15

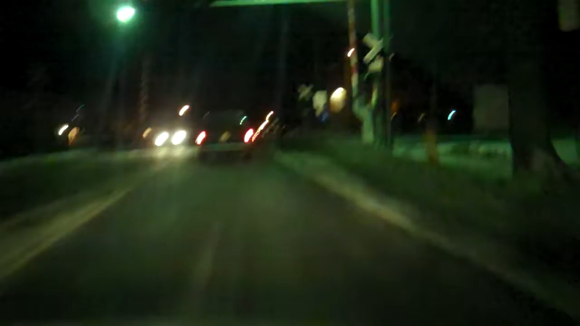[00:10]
about it. This guy. Robert's house is over there. Over there. Look at all these houses that are not festive in any way, shape, or form.